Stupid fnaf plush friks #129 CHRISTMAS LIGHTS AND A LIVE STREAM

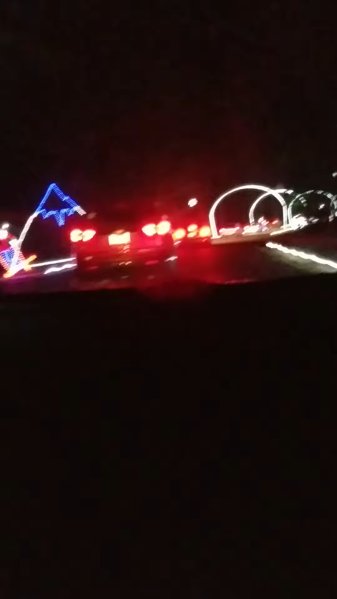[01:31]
Okay, we're gonna get copyrighted, but whatever. Whoa, look at the peak of the mountain, it's blue, it's a blue mountain, that's caused by the blue moon, everyone. I wish Foxy could see this, but he's too, focused on my natural treasures.
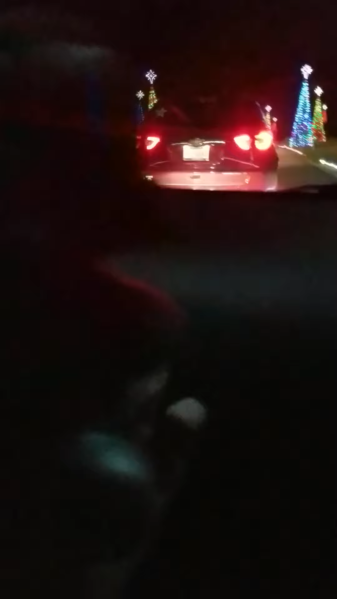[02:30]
Yeah. Dang, look at that moon! It's mooning at us! Christmas time is here! Mixing everything with the candy cane! And look at all the trees glow green. Oh, whatever.
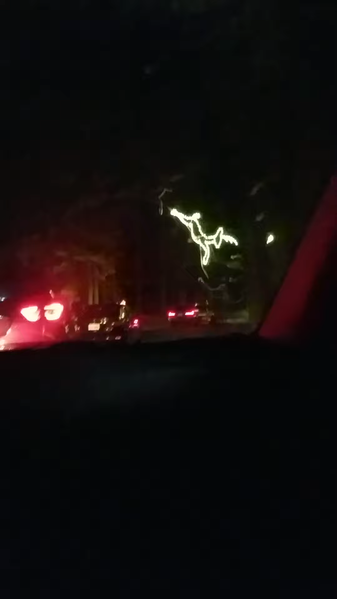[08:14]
It's a jumping deer. Hi, Michelle. Michelle, is she from? California, she went to high school.